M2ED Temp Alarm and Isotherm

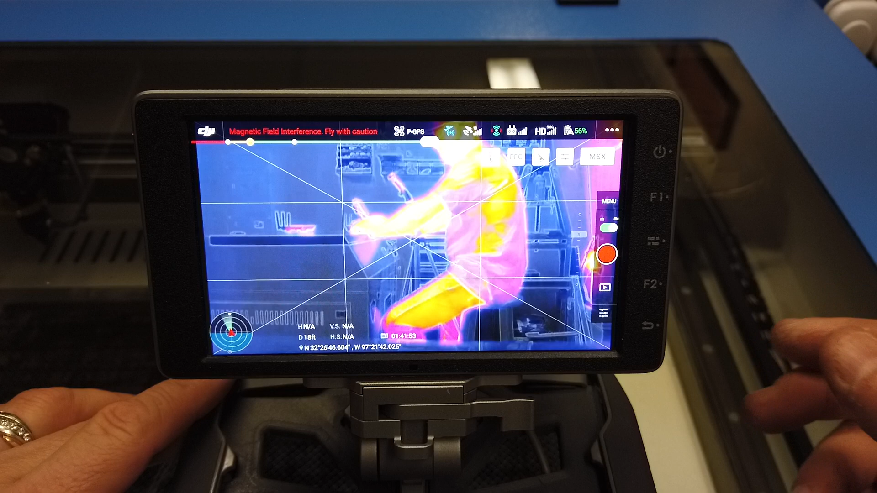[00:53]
One of the interesting things about both the temp alarm and isotherm is they're really a two, you need two tools to make it effective. Okay. And you can use, by the way, isotherm and temp alarm at the same time. Uh, but they, they, cause they work separately, but anyway, let me, let's get into it. So first thing that you need to do for temp alarm is if you were flying this in the field, the very first thing you'd want to do is put it up at the altitude that you're going to be flying. Um, if you're flying at 150 feet, put it up at 150 feet before you do this. All right. It's important because, uh, you have you, your sensor is going to, uh, get a different value paying altitude.
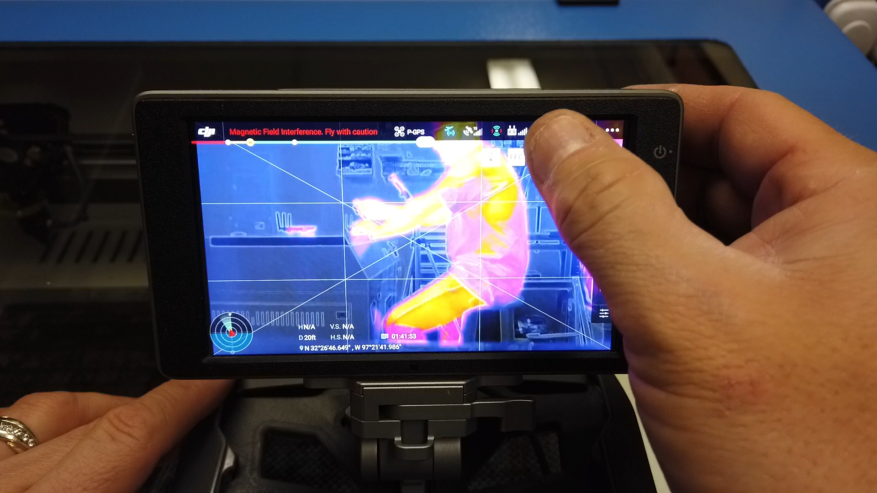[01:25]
Anyway, first thing that we're going to do is we're going to bring up the spot meter. All right. And I, what I want to do is I want to spot what I want to alarm. Now what this is metering me is basically 81 degrees on my arm. Um, on my face up here, it's 85 degrees. Okay. And not, and you're going to see why that's important. So I'm going to go ahead and turn the spot meter off. Now, the next thing that I'm going to do, so I'm going to hit my menu button and you see, you've got the camera video on the wrench.
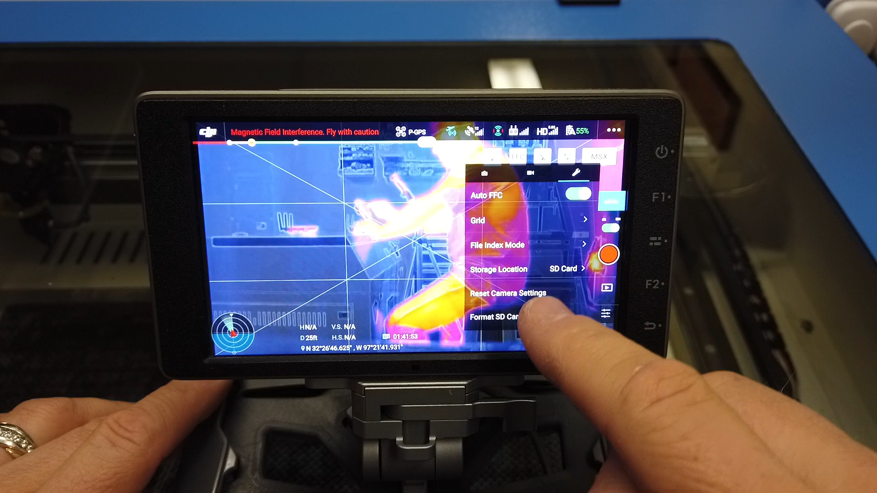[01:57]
I'm going to scroll down to where you get temp alerts, right?
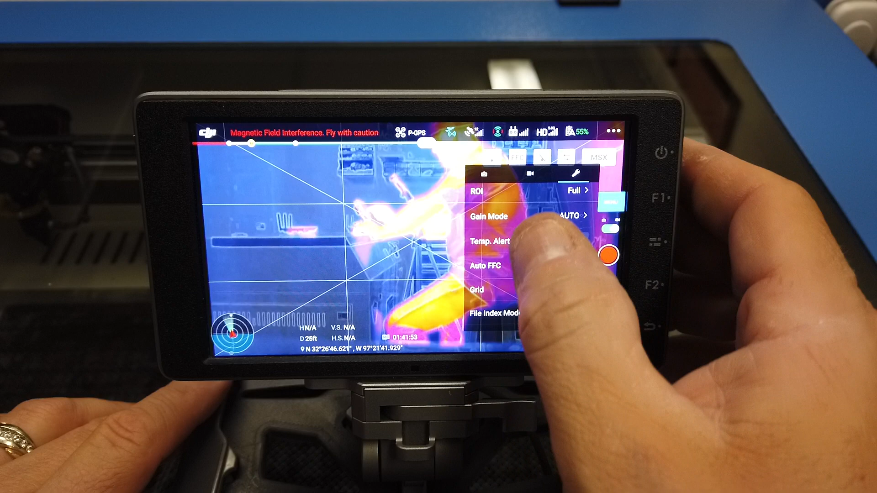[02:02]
I'm going to hit temp alert and I'm going to turn that on. Okay. Now, do you remember it said alert threshold, right? And you remember it was like 80 something on my RD1 on my arm and 84 on my face. I set that to 80, but let's just say, let's just say I was up at a higher altitude and that meter, my, my face metered at, I don't know, 75. Well, then I would want to set that to maybe 70 degrees. All right. Depending on the background temperature, you have to, you have to figure out what you want it to alert on.
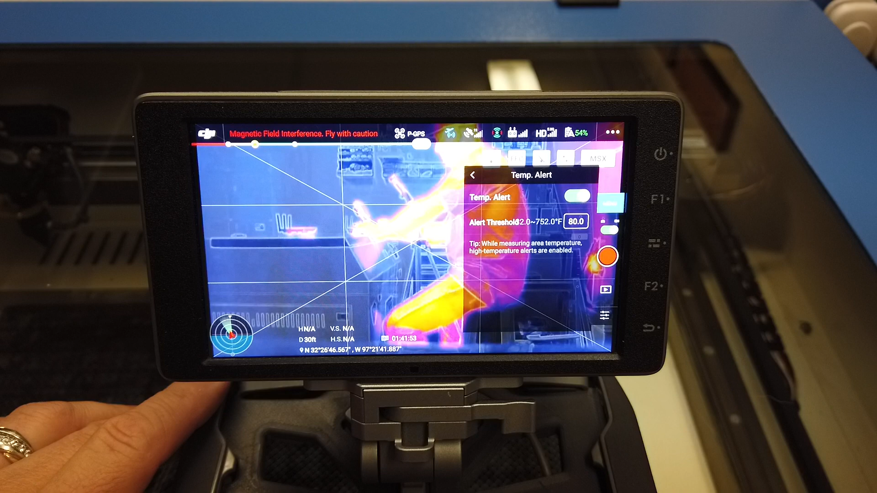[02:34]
Okay. So that's important to remember. All right. Now, once you have that set, you can see it's still really not doing anything. Again, I told you each one of these works in conjunction with another tool. So in order to make the temp alert work properly,
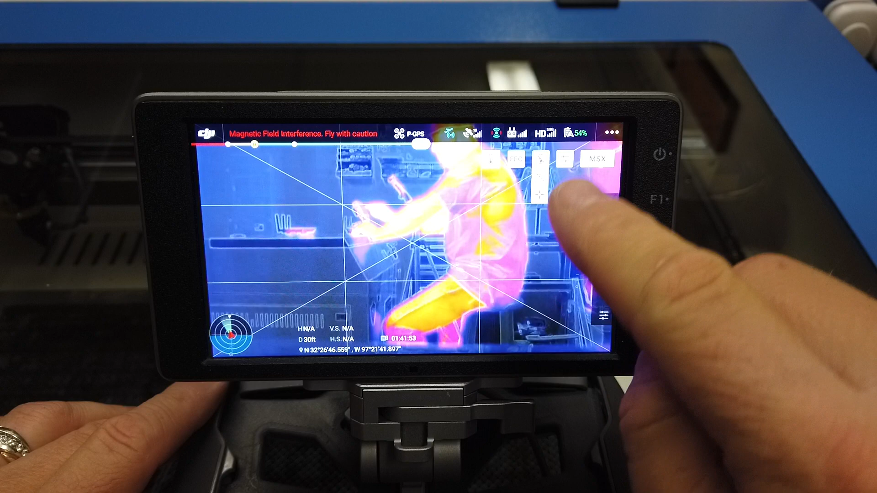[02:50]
you hit this little thermometer icon and you bring up your area meter. All right. And you hear that? So you can see that the max temperature that it's reading
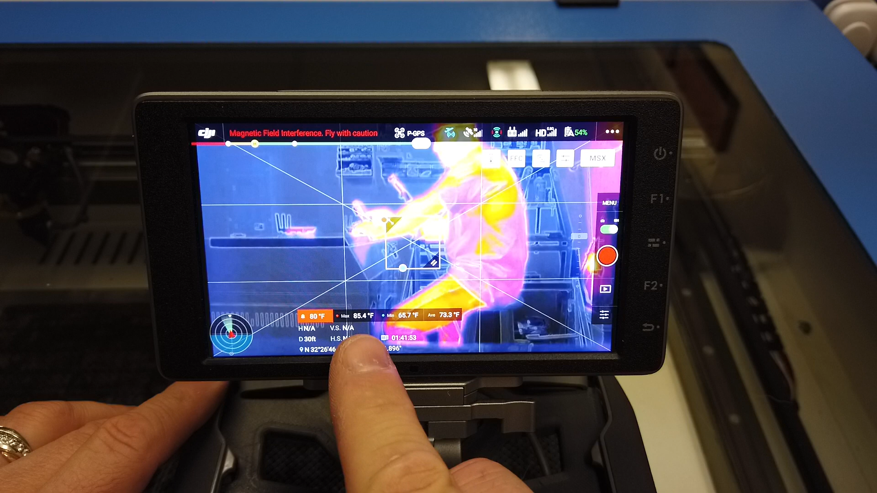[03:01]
in that square is 85 minimum of 65. My alarm threshold is 80. Now I can move this square over here. I know it's alarming on my leg.
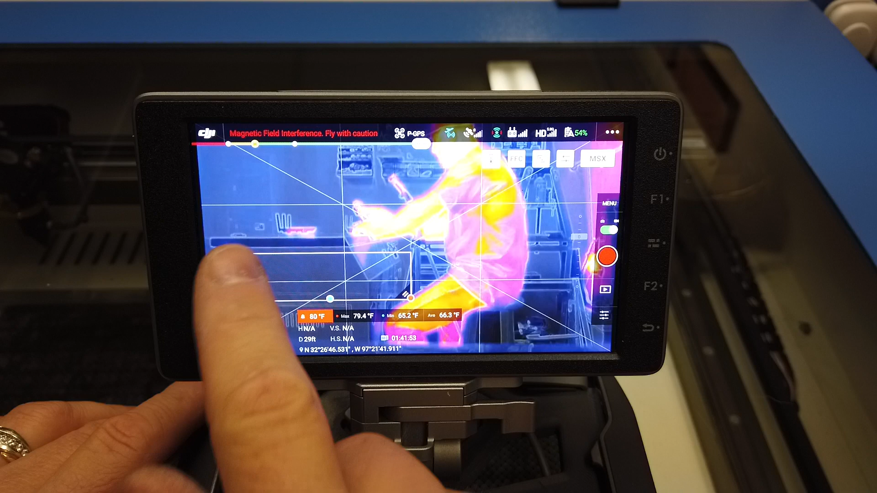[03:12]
On screen: max 79.4°F, min 65.2°F
Let me see if I can get it over here. Okay. So now let me shrink it down a little bit here. Let me bring it over here. Okay. So now, now it's not going to alarm because this cabinet is only 66 degrees, which is about ambient in here. All right. So if this, if you were looking, if you're at this, a police operation, you were looking for someone to, to peek their head around the corner, as long as you knew the right temperature to set that on, you could set it here. And this could be the area you're looking. And if your SWAT team is over here, it won't alarm on them.
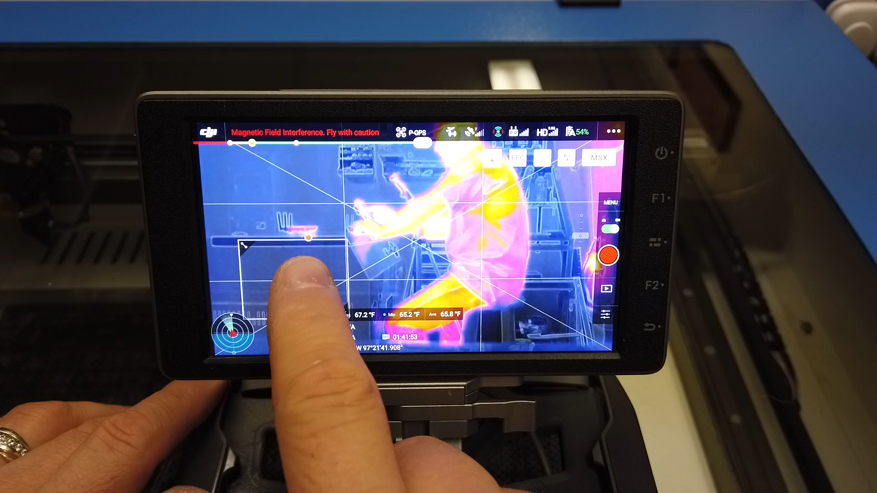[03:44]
Now, as soon as that guy pokes his head around the corner. All right. Watch this. I'm going to stick my hand over here as if this is his head. You see that? Okay. Makes sense. And you can resize this square and put it wherever you want.
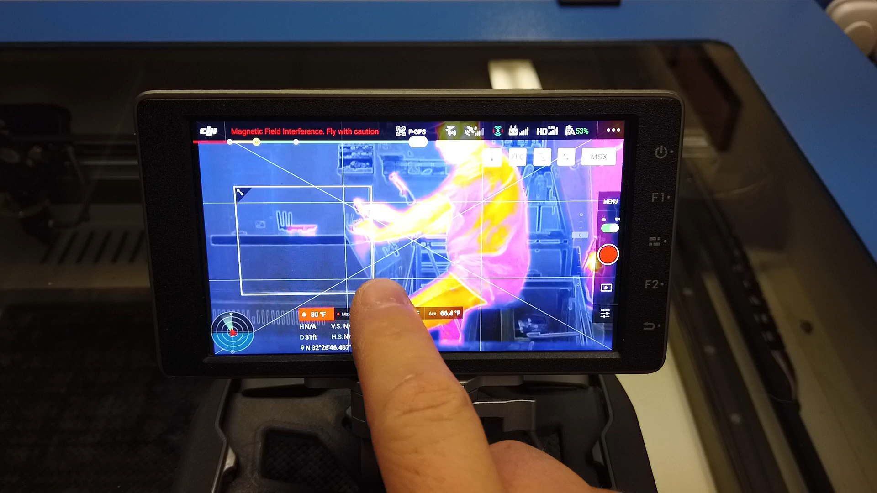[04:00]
All right. And that's how you can see it's alerting and it show you the temperature it is. Okay. And if I don't want that thing to go off, I can turn the volume down if I want to.
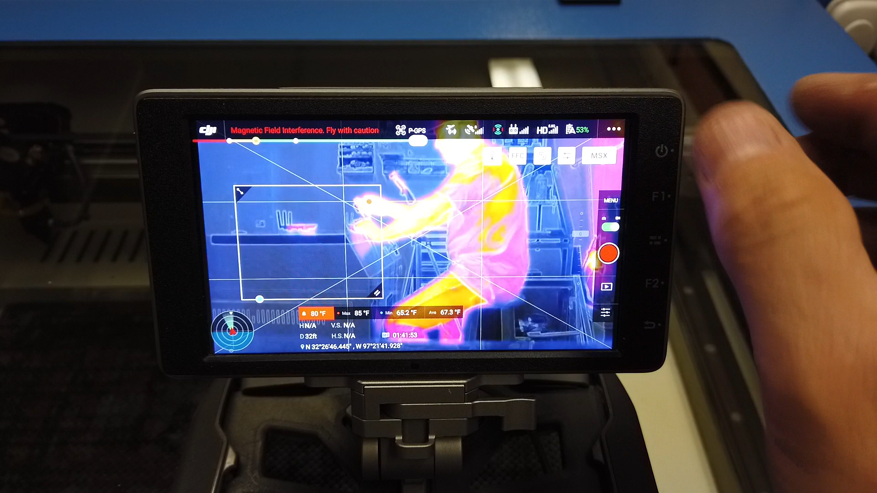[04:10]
On screen: spot 80°F, max 85°F
I don't want to hear that. But if I need to just turn that off, I'm simply going to turn that off.
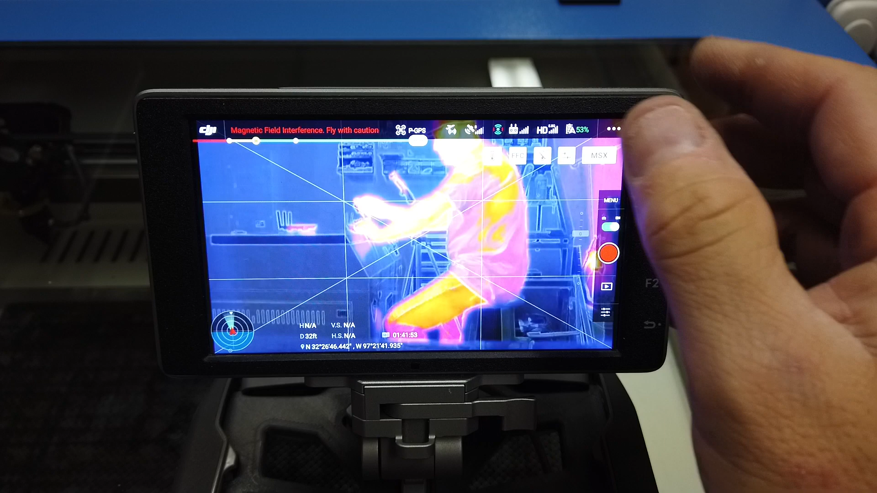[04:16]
And now the temple arm goes away. Okay. Makes sense.
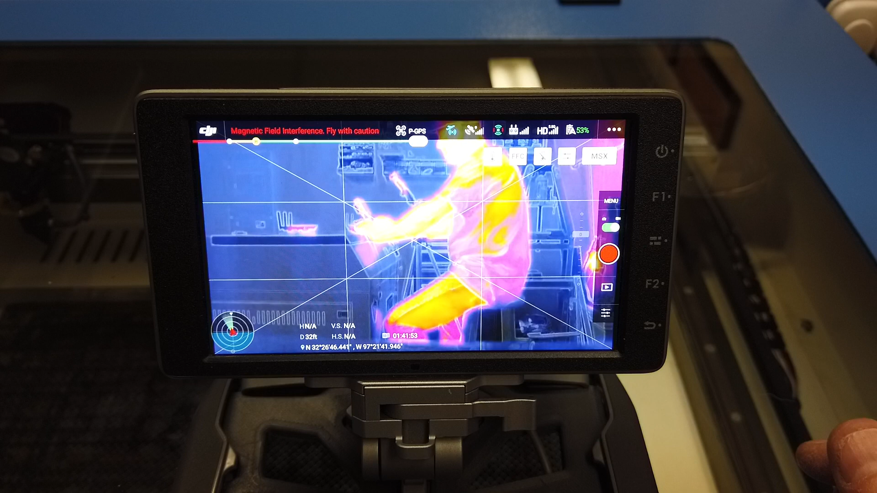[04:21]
Clear as mud. Hopefully that's good. Okay. So that is how you use the temple arm. The next thing that I'm going to show you is how to properly use isotherm.
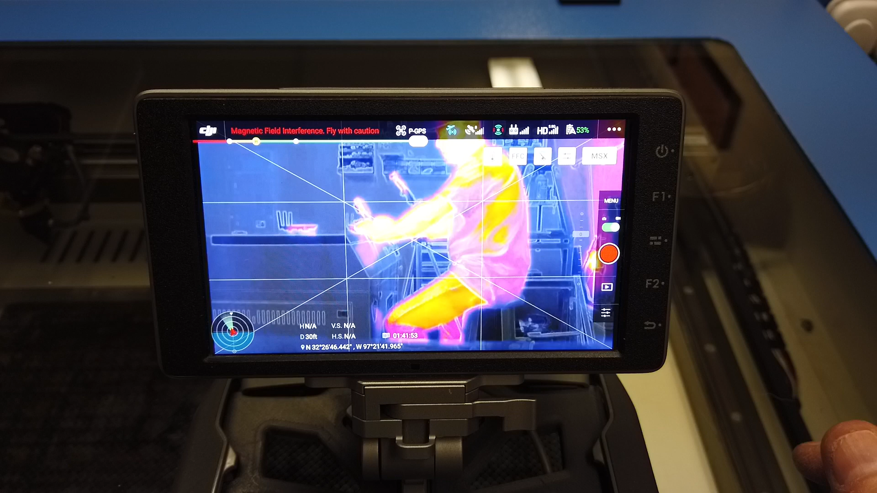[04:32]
Now, again, it will be different out in the field, but this is the very basics on how you make it work. Okay. And again, be very clear.
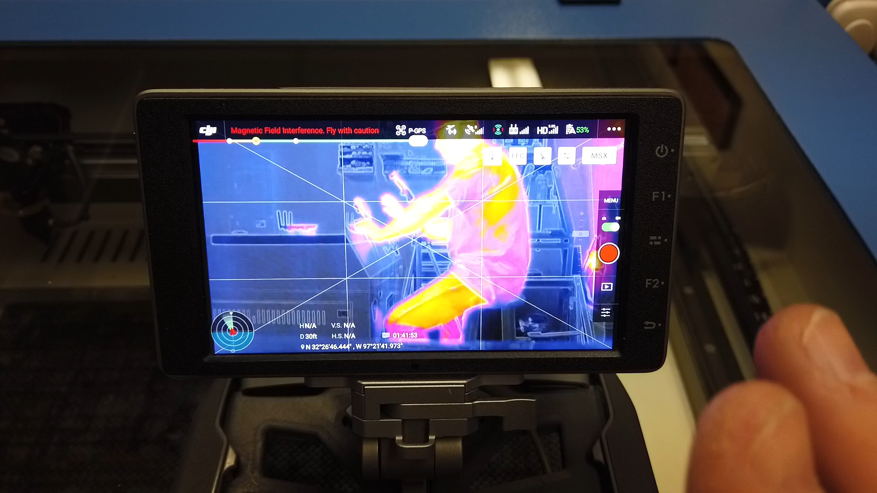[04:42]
This is all the way that this thing is going to be shown will be with the Mavic two enterprise dual on the crystal sky. If you're running on an iOS or you're running XT two, it'll be different, but that's what I was requested to show.
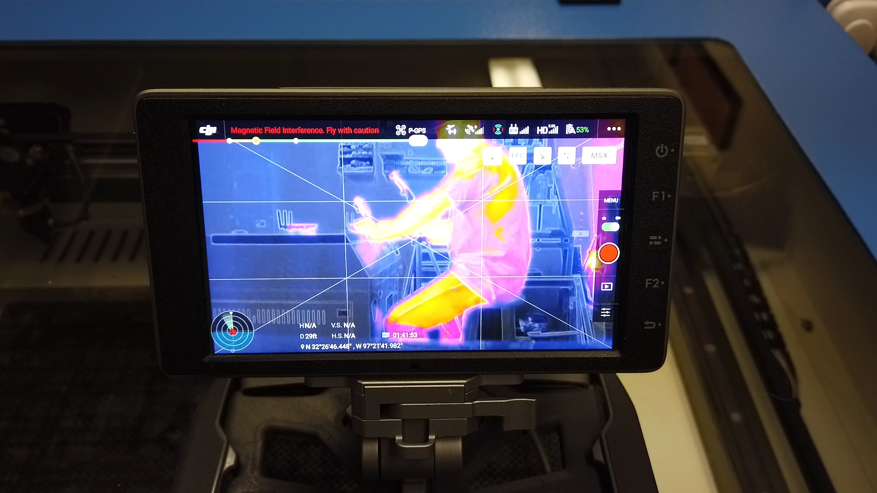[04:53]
So here it is. See this little icon on the left.